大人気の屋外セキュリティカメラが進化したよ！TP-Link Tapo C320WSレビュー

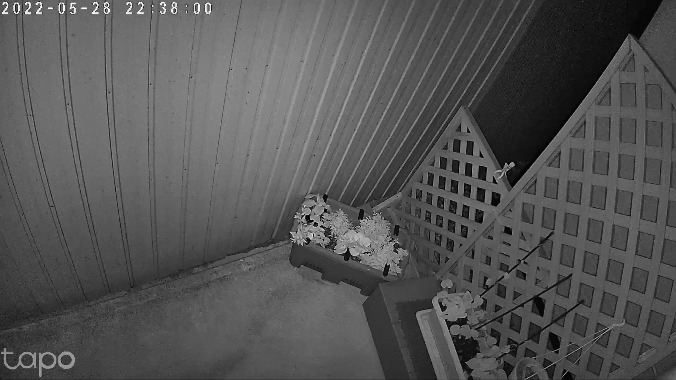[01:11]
のでこのようにモノクロの映像になってしま
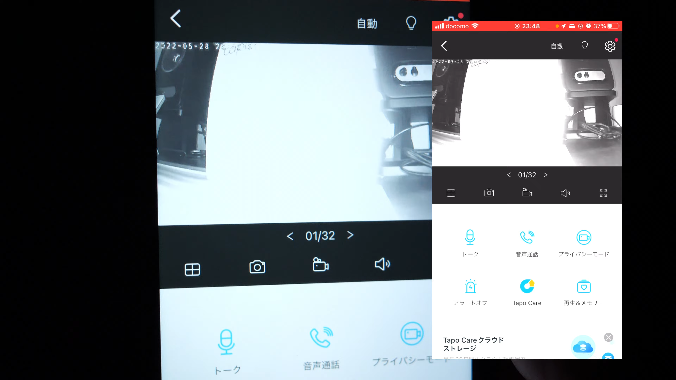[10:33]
動きがない時ははい消えましたねそして見てください今赤外線ですこちら赤外線のセンサーで